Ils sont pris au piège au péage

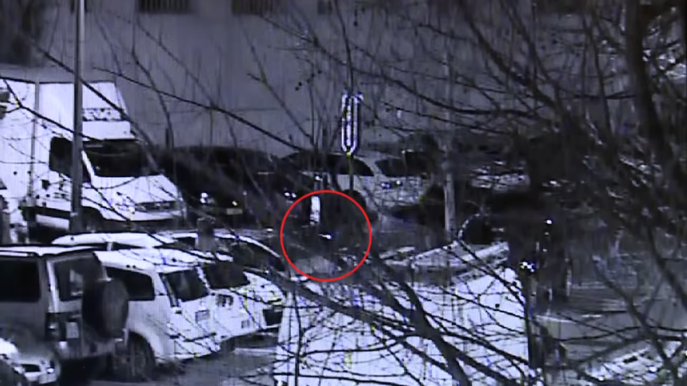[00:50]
Pour le surveiller de près, deux gendarmes en civil se positionnent sous ce lampadaire, juste en face de lui.
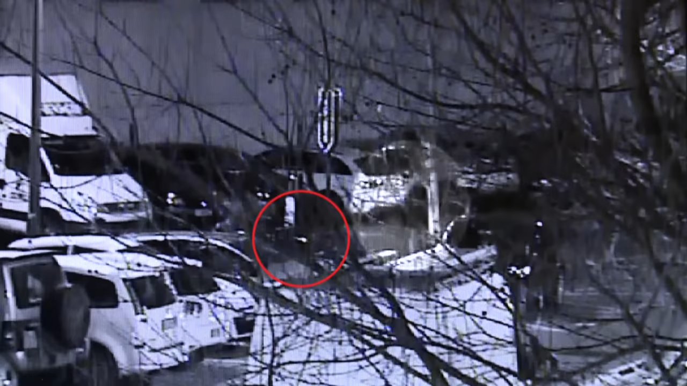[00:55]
Cela fait plus d'une heure que l'homme est cloîtré dans sa berline.
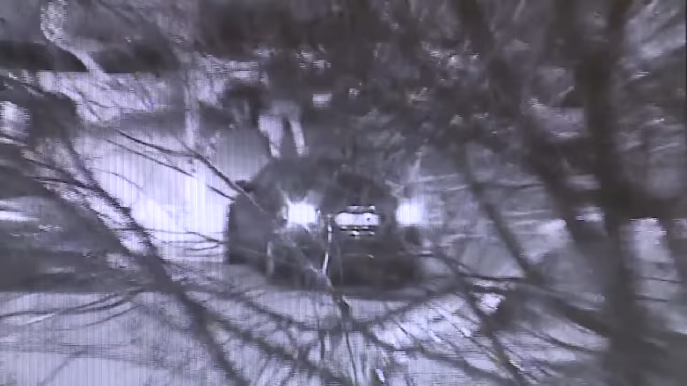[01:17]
En chemin, le chauffeur a récupéré ses deux complices.
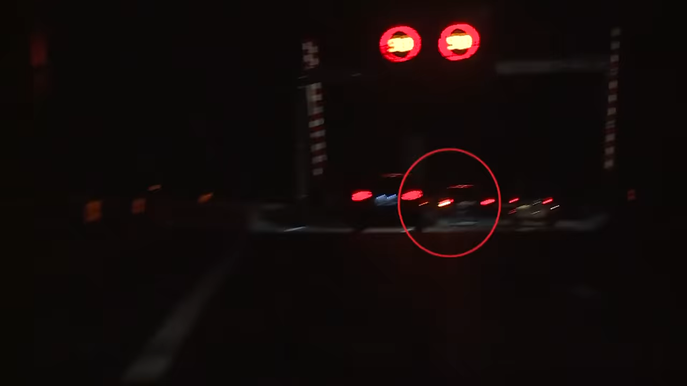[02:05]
Objectif, intercepter la berline et récupérer les objets volés. 5 kilomètres plus loin, 15 gendarmes, lourdement armés, attendent les suspects.
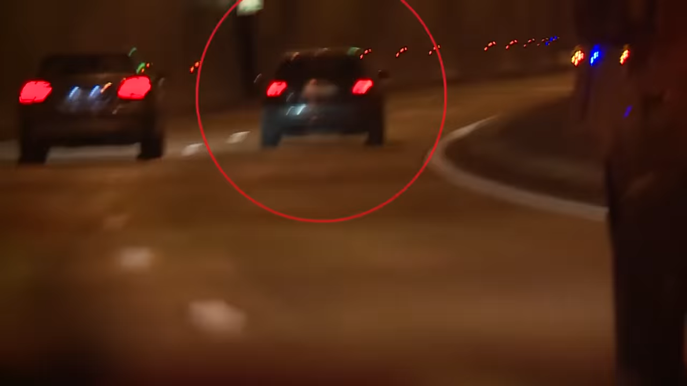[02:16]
Les militaires sont dissimulés au péage de la Turbie, le dernier, avant la frontière italienne. Allô ?
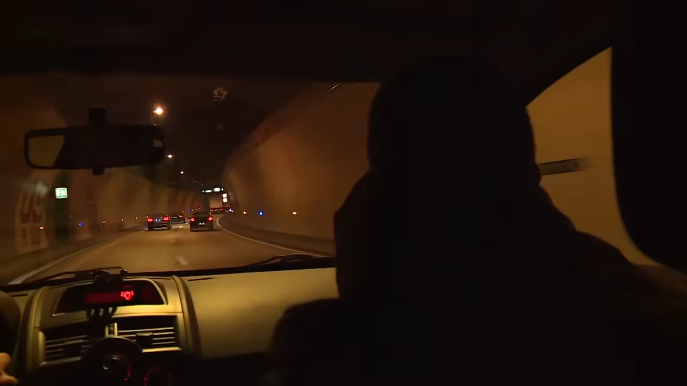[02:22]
Je l'ai en visu. Là, on vient de passer le radar, là, tu sais, le tunnel avec le radar. Il faut essayer de prévenir la Turbie, hein.
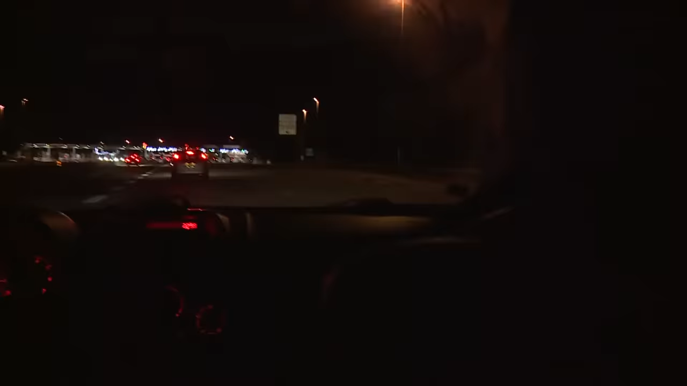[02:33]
Ah, ok, d'accord, ça marche, ils sont en place et tout. Ça marche. Le piège est sur le point de se refermer sur les voleurs présumés.
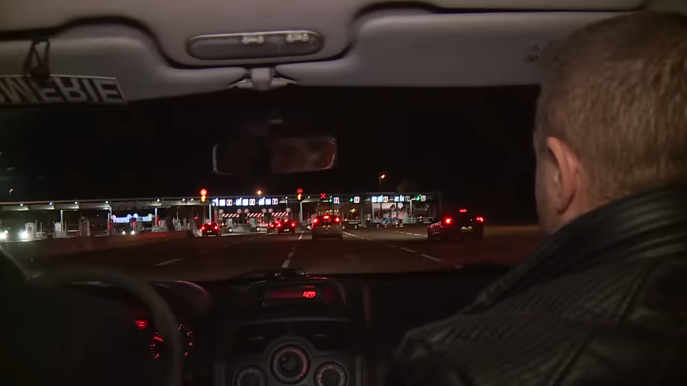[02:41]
Elle est là. Elle est à gauche, là. Elle est à gauche.